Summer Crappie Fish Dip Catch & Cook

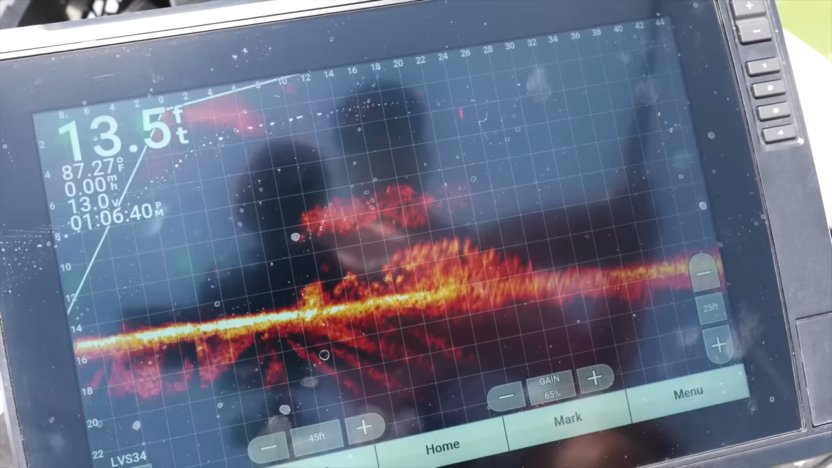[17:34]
On screen: depth 13.5 ft, water 87.27°F, speed 0.00 mph
these little ones that come nip at it so many follows live minnows would even be tough right now just goes to show you just because you have live scope doesn't mean you're gonna catch them look at that one come right out after it unbelievable how they just shoot out don't commit
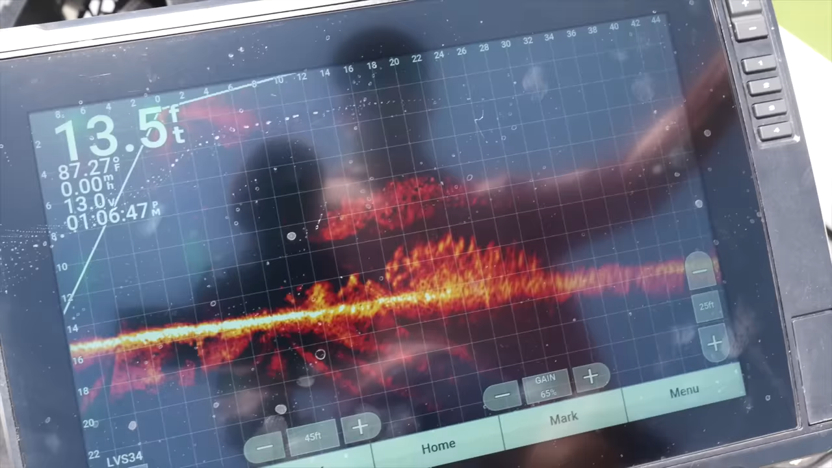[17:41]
On screen: depth 13.5 ft, water 87.27°F
got him that's a miracle and i think he's gonna keep
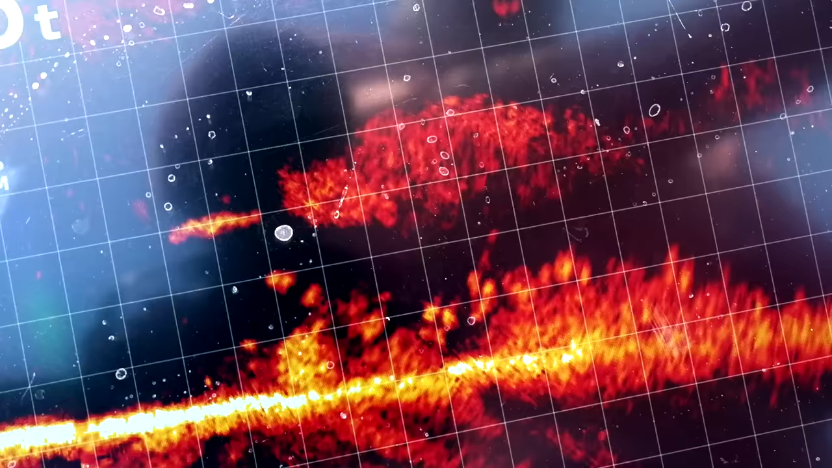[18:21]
see he nipped it when i shook it but he just didn't didn't fully commit
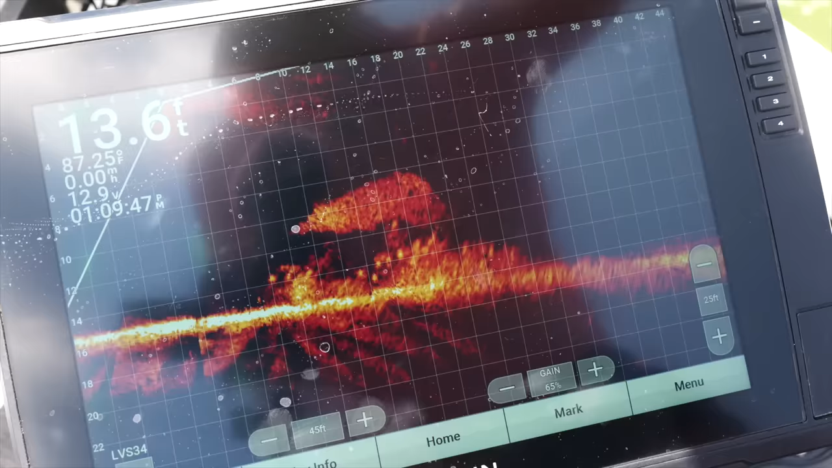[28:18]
On screen: depth 13.6 ft
just busted out new 12 inch units live scope clean picture found hundreds of crappie and they were tough tough to catch so we're on to the next one guys and i think i've got a solution i might have